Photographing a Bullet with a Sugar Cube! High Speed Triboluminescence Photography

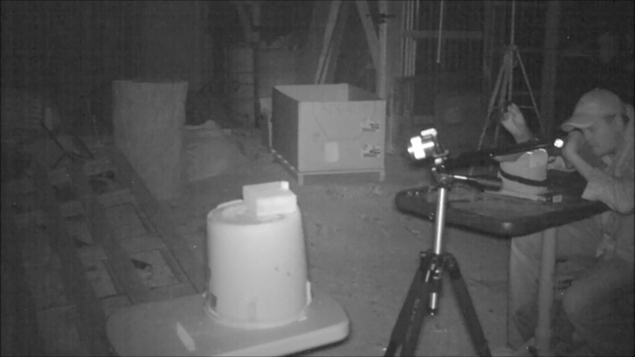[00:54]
Now I'm going to have to work under complete darkness but I will set up the infrared light for you to see what's happening. A little bit of trouble with the IR remote in that I had the bloody thing pointing backwards and let's see what the camera saw.